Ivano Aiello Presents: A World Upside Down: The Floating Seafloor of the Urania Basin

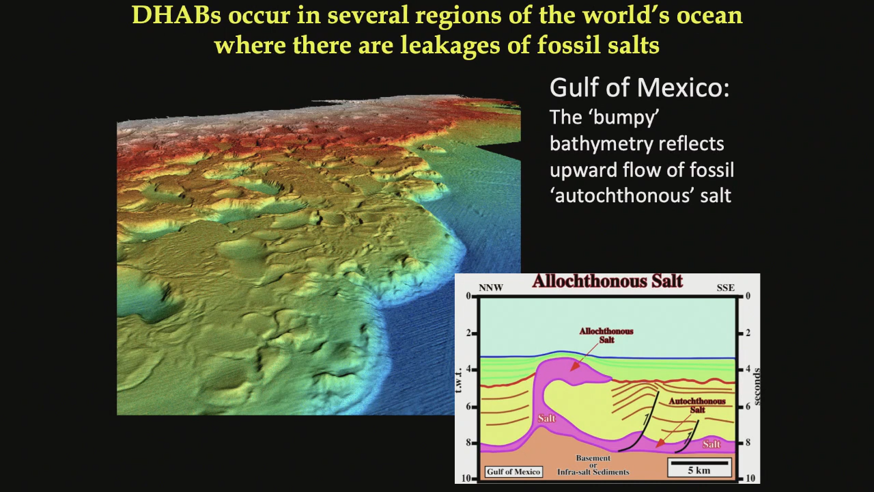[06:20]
And the bumpiness of the Gulf of Mexico is actually due to the fact that you have these salt wedges that are basically pushing on the seafloor and creating those ridges and valleys. So salt crops out on the seafloor.